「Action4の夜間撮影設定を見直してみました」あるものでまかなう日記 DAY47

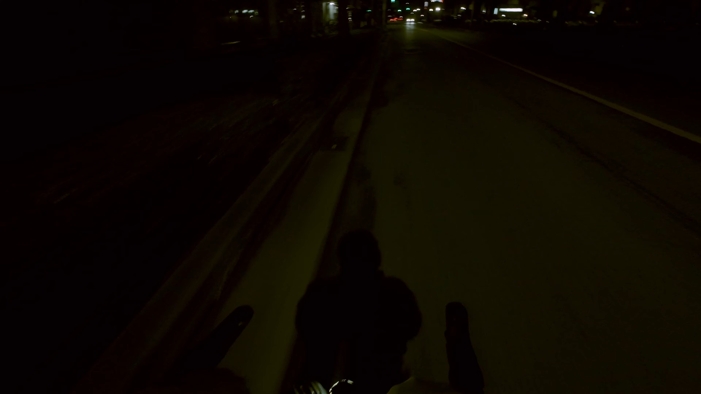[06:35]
はい続いて自転車試してますどうかもうね
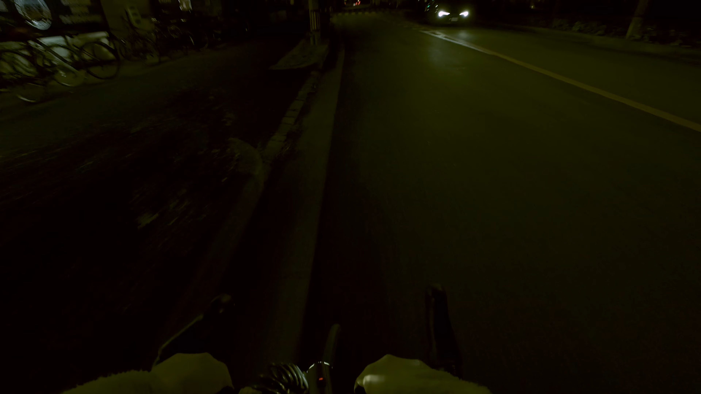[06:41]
低床のなんとかとかいうモードがあって